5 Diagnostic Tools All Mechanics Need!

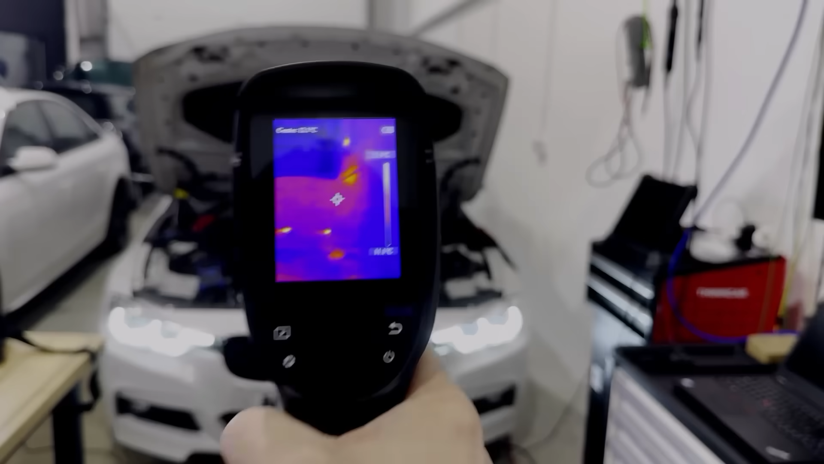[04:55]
Okay so the best way to use these is to start from a distance and try and get as much of the vehicle in the shot as you can. Now we can see there are two hot spots there
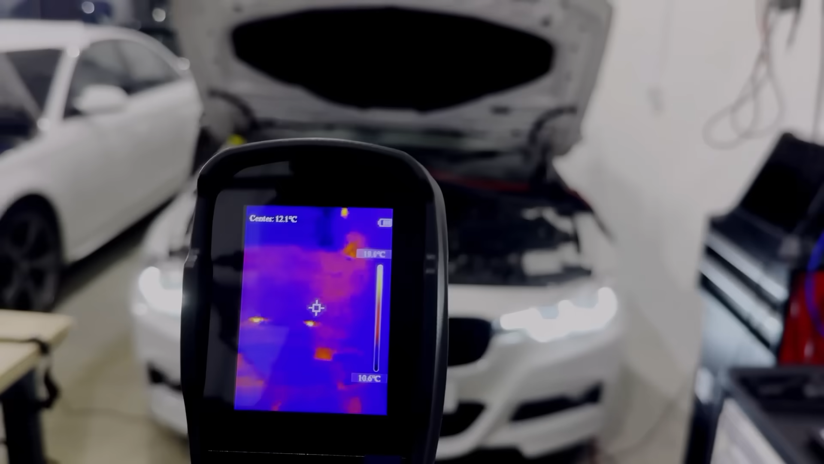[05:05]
and it looks like they're they're on the bonnet.
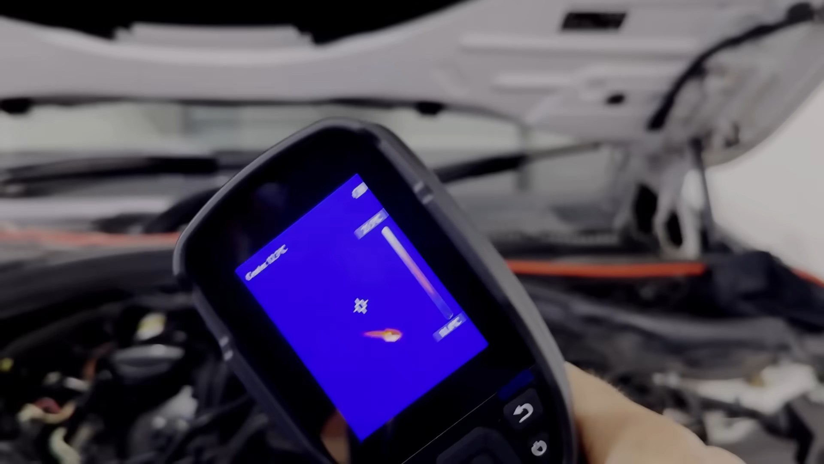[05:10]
If we just go down here it's actually the heated washer jets
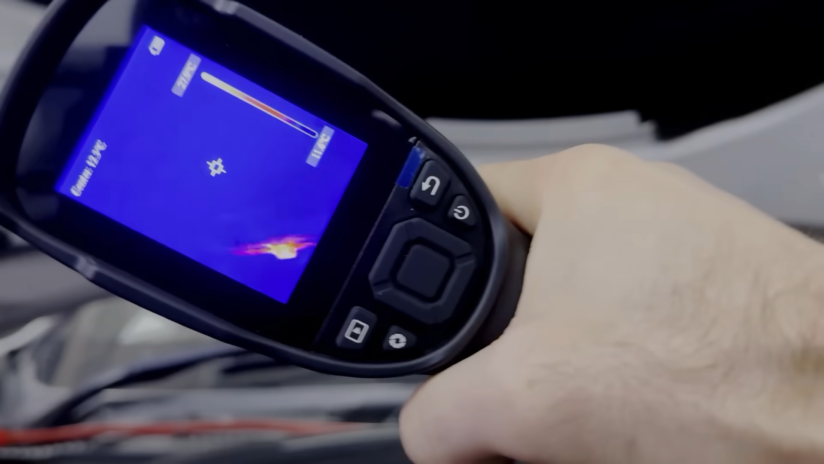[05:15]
on both sides there okay so they could be easy to miss if you're you know if you've got your head down under the bonnet.
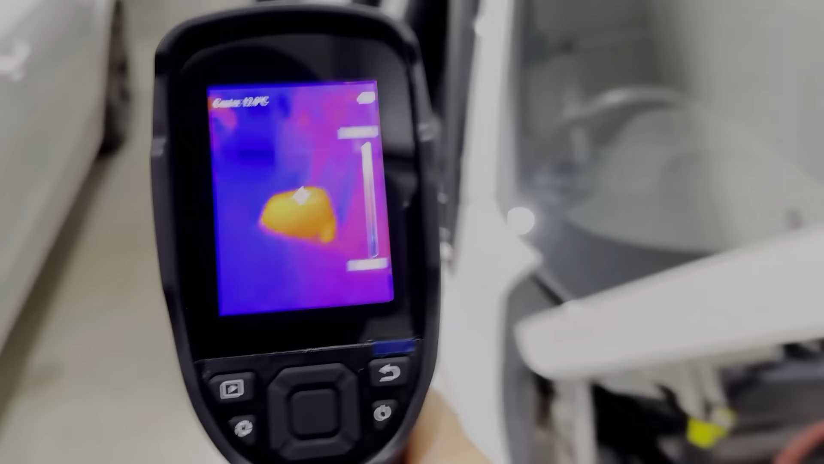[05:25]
So let's just go around to the back of the vehicle now just pop our head inside
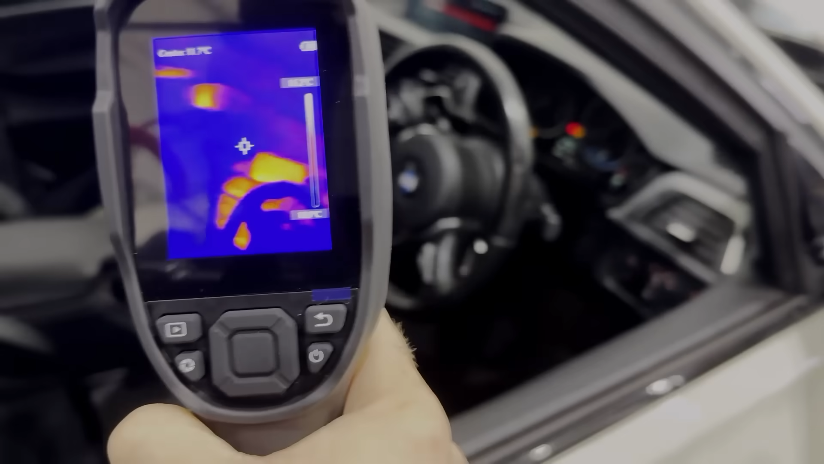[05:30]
there you can see that everything has come to life we've got the ignition on and you know lots of
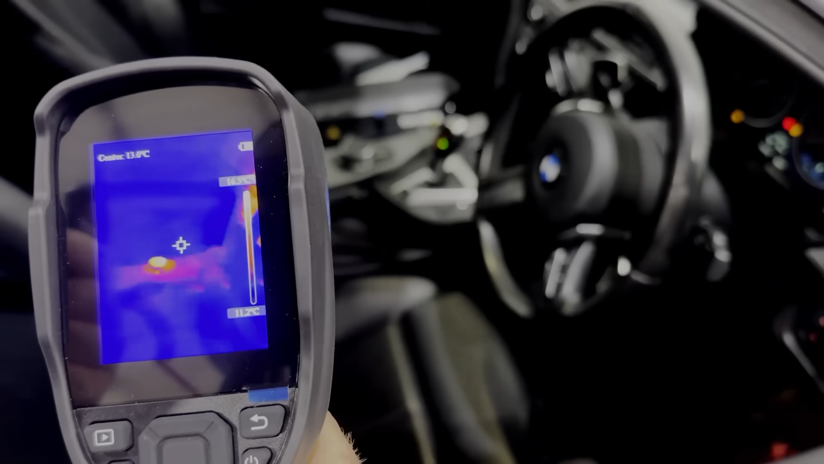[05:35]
things getting warm we've got the controller in the center console there.
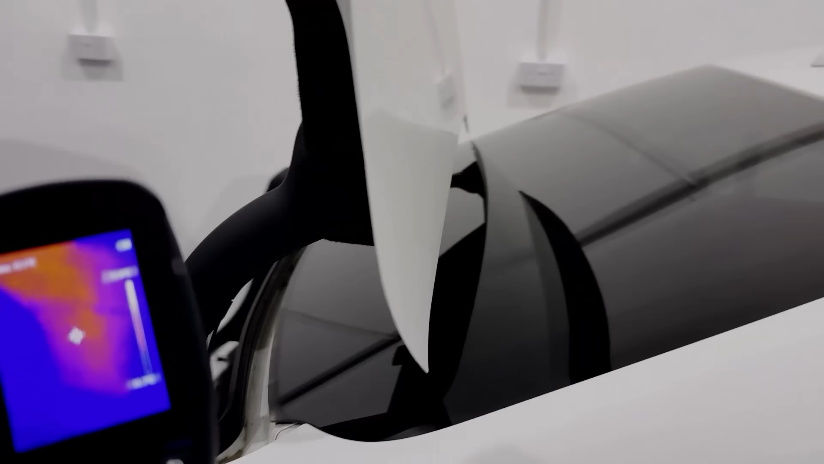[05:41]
I just want to show you the uh the fuse box so here
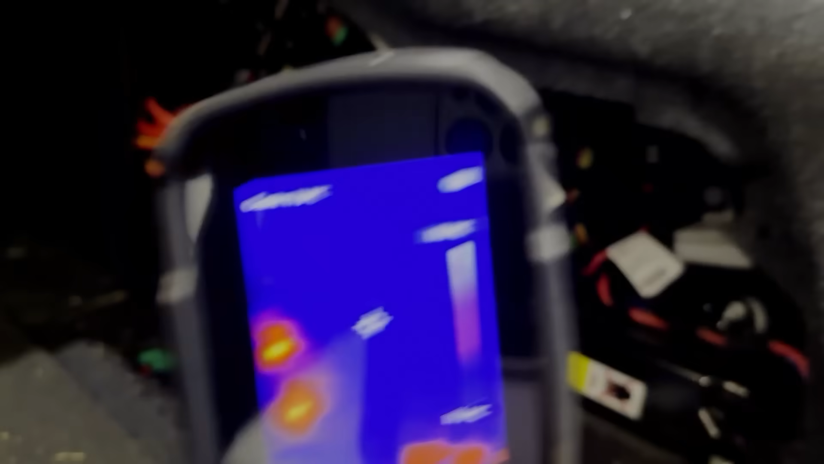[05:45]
you can see we've got a fuse box at the back of the vehicle now this vehicle's been on for quite a while
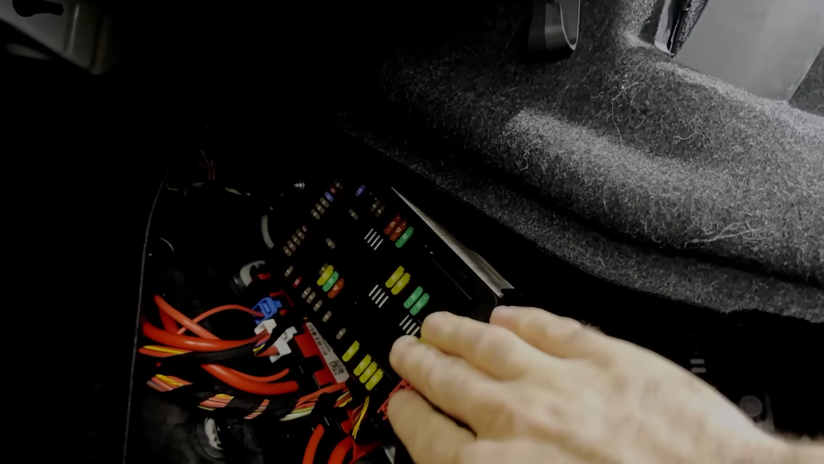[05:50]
and you know most of these fuses will have current flowing through them and
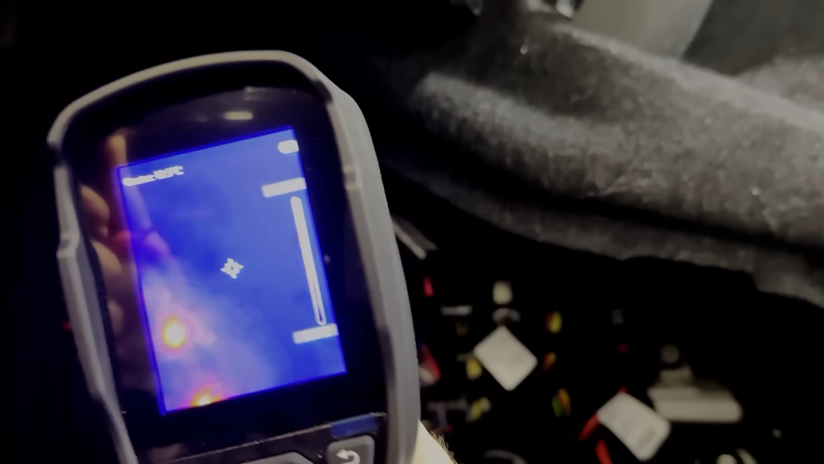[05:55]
if we point the camera at it the thermal camera we can actually see there are some hot spots on there however it's
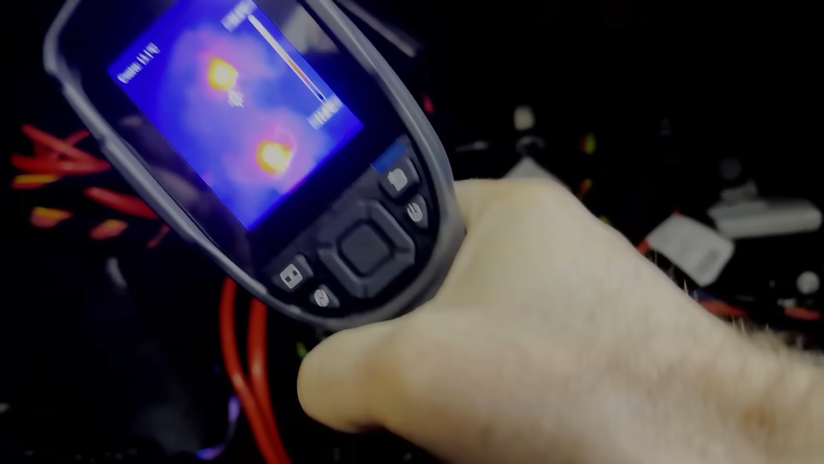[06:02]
not the fuses that we're looking at it's
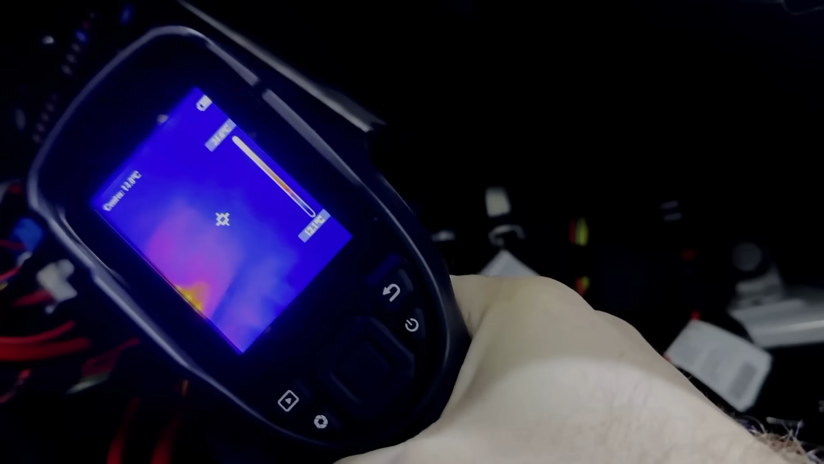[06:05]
the little vents on the control unit here okay now the fuses to get warm will need a massive amount of current going through them really
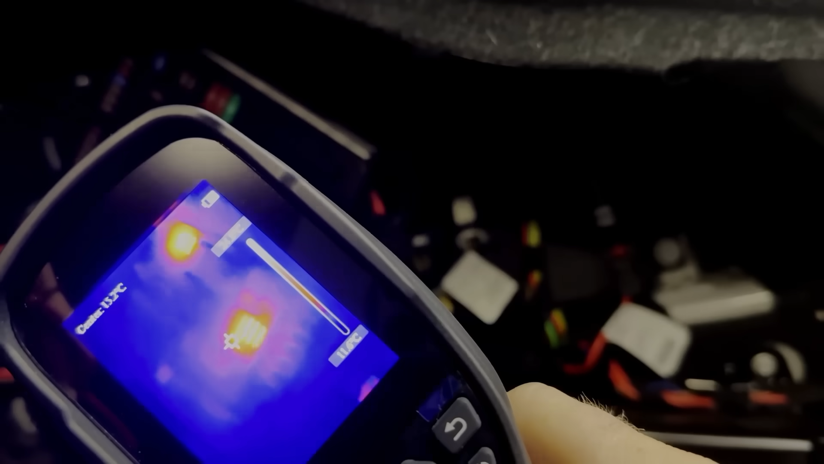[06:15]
being pushed to the limit of what that fuse can hold so